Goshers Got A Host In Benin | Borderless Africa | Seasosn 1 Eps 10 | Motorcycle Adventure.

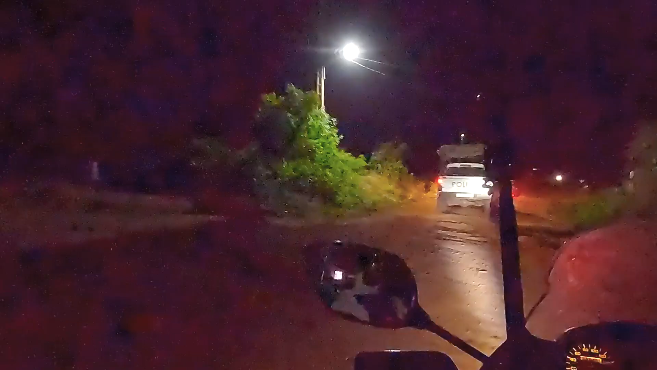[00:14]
The Borderless Africa continues, ladies and gentlemen, welcome back. So far, my best experience has been at the Beninua border crossing from Benin into Nigeria. And this footage you're looking at, it's really amazing. When we got to the Beninua border, it was in the night.
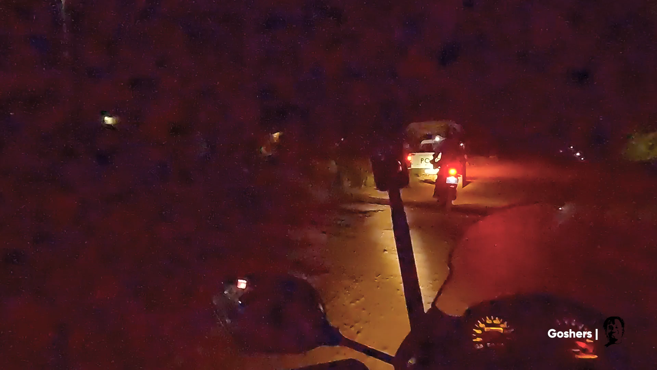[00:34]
So, we did all the stamping, everything that we would do over there. And interestingly, they never took a dime from us.
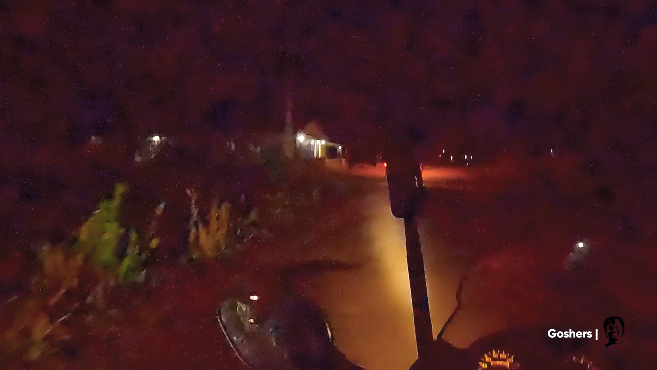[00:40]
The immigration at the Husaway border never took a penny from us. And at this point, we didn't know where to go. So, the police, we went to the police station. And this is the police guy escorting us, looking for an accommodation for us. It is so inspiring.